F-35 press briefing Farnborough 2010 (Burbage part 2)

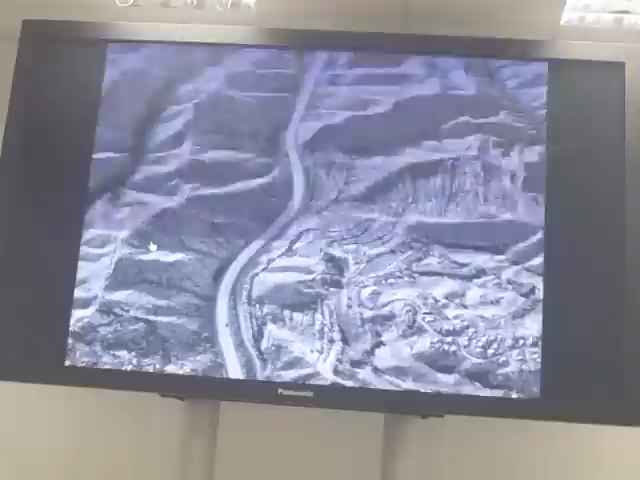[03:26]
These are taken from the Catbird. This is our distributed aperture system flying through the hills of Southern California, and you can see it's near photographic-level quality.
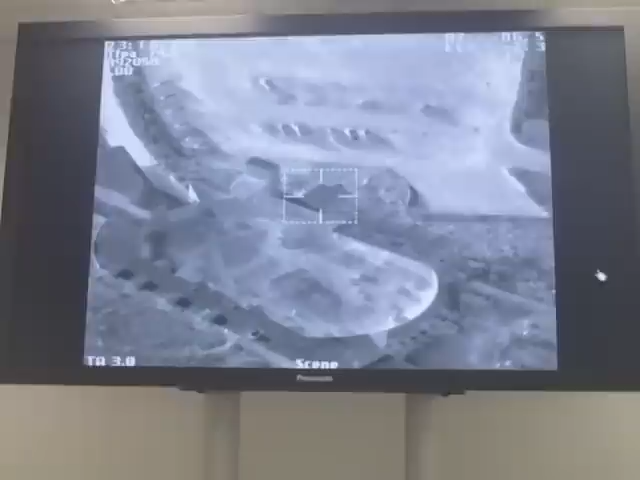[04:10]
This is all in the infrared spectrum.
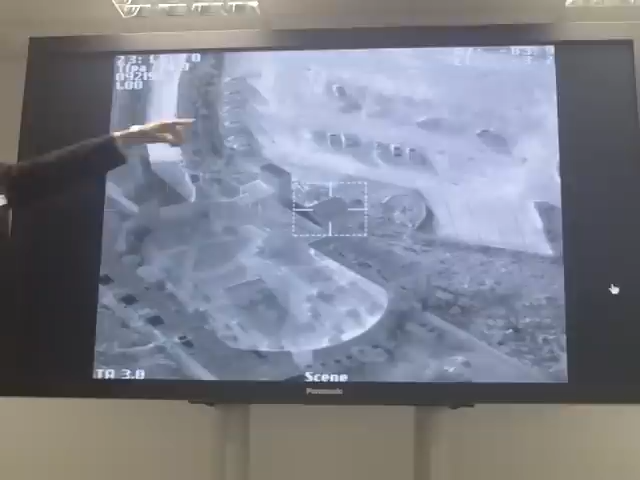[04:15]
The shadows you see up here are places where cars were parked in the parking lot that have left, but the concrete hasn't warmed up uniformly yet.
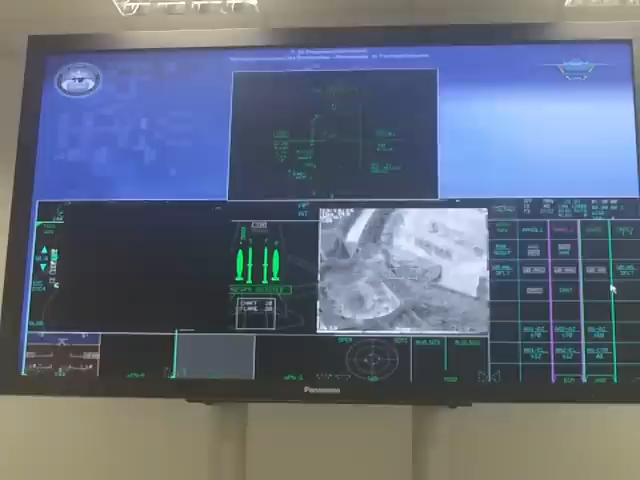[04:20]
So again, very high-definition, high-quality sensor work is now, we're now getting real data off the catbird.
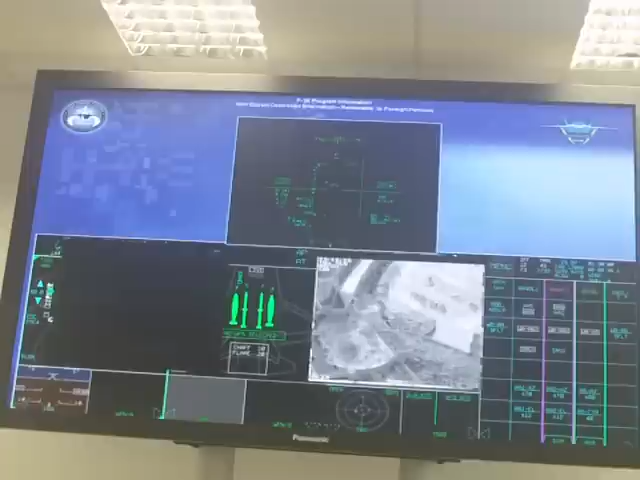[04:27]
Our first mission system sensors are now flying in both the Stovall and Sea-Cal airplanes.
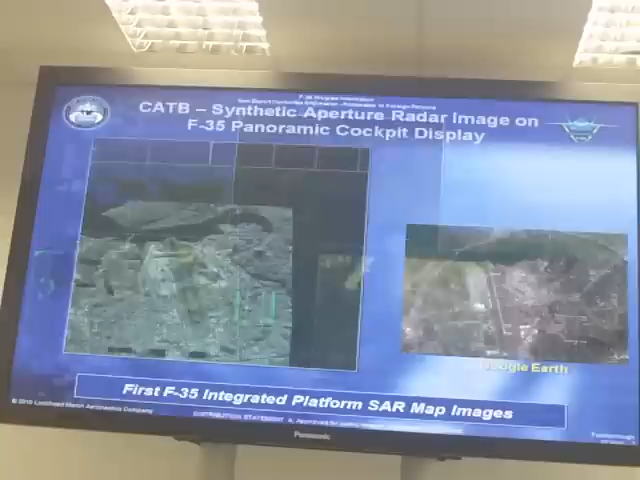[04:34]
We're flying integrated sensors on that. The third major sensor on the airplane is the radar.
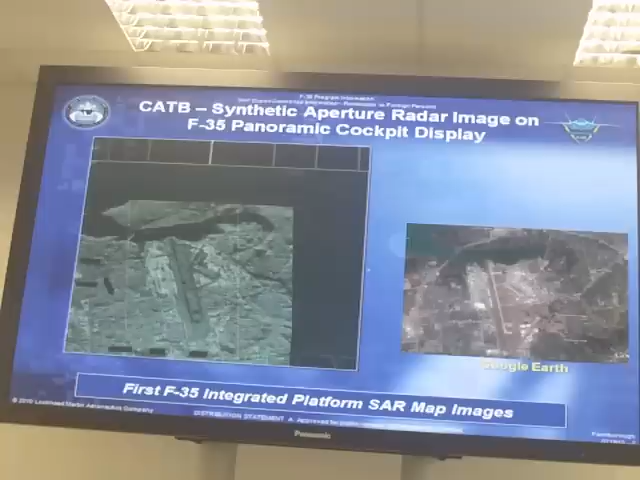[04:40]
This Northrop Grumman radar, next generation beyond the F-22.
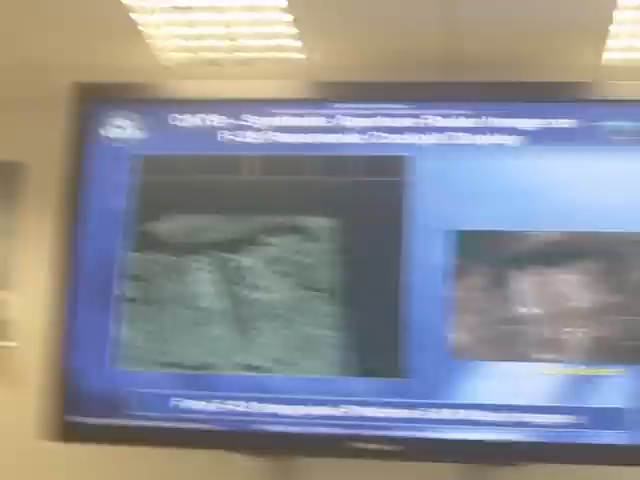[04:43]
Here's a picture taken from a satellite camera in space through Google Earth. This is the same shot. This is actually our facility in Fort Worth.
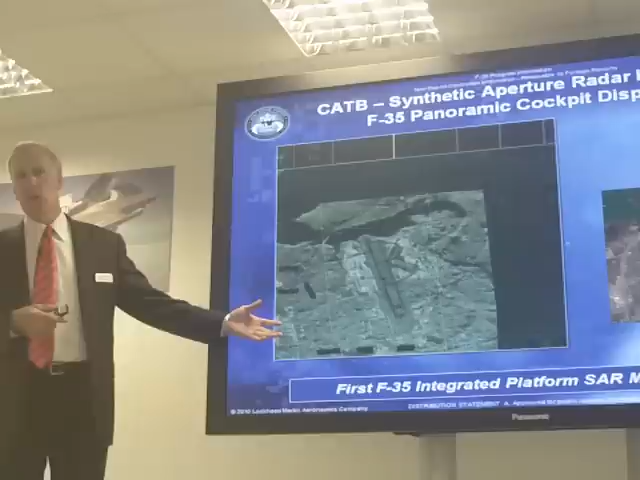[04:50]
Our factory is located here. This is the field at the old Carswell Air Force Base. So you can see what it looks like from a distance.
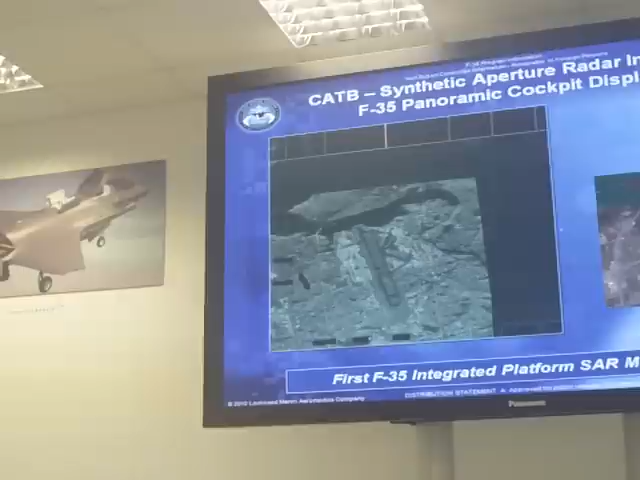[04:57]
Now on this radar, we can actually zoom in and get some more detail.
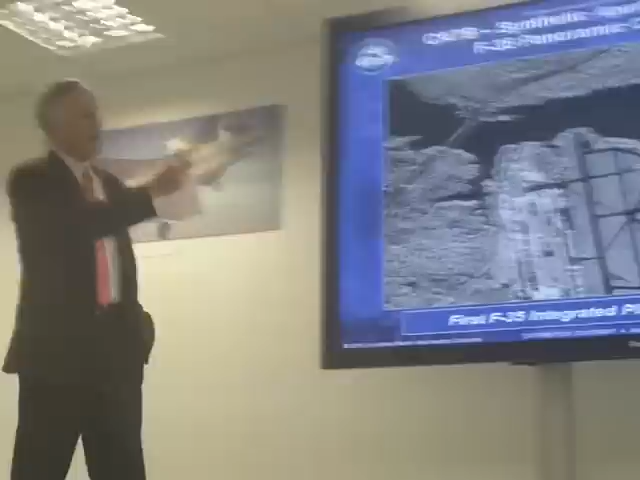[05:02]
Again, comparing it to the photograph there, you see the level of detail we're now able to get through the weather with a radar-type sensor.
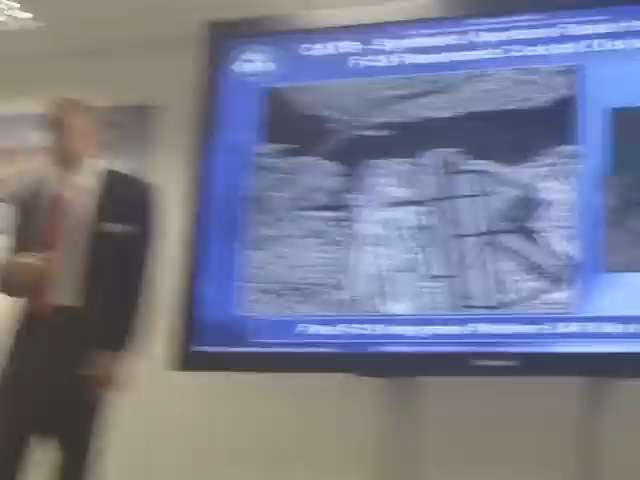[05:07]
We can go even further than that and get down to some specific areas
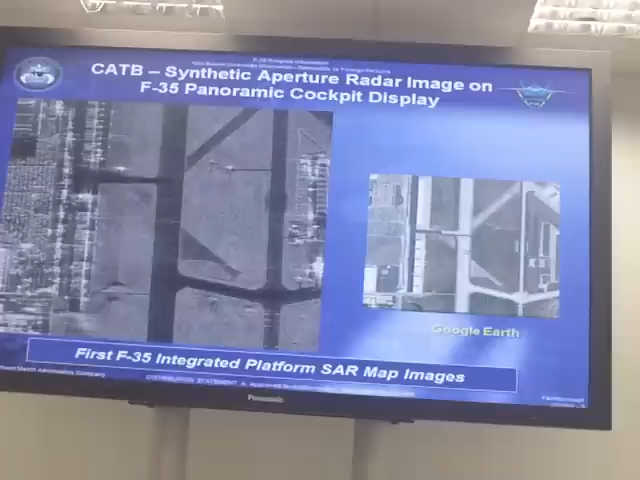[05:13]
that we're looking into a runway or looking for vehicles parked in a certain area.
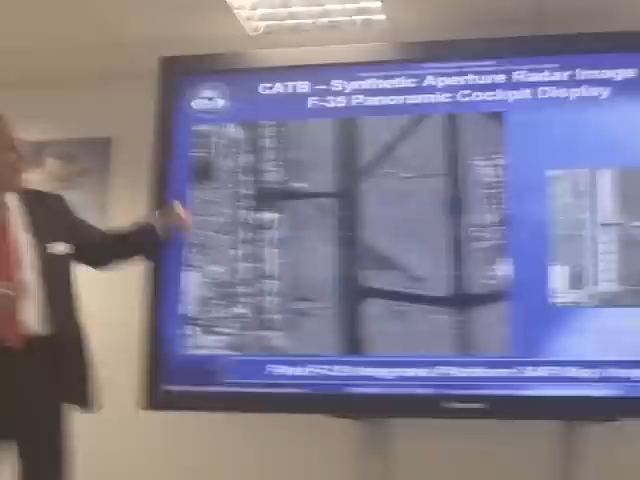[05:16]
And we can even go one more if we need to.
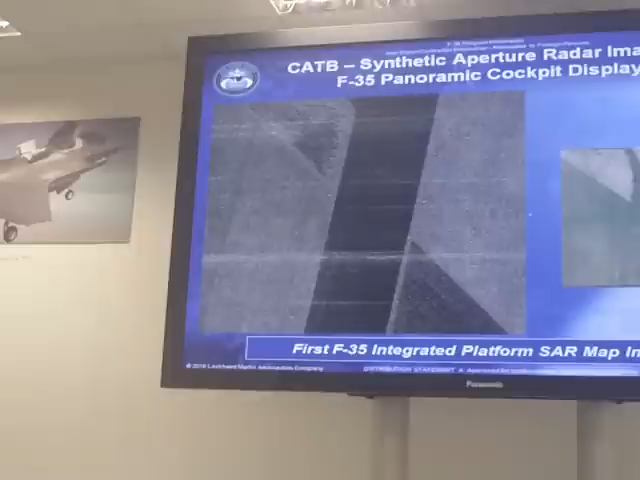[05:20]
So from a radar capability perspective, again, this is a new generation of capability.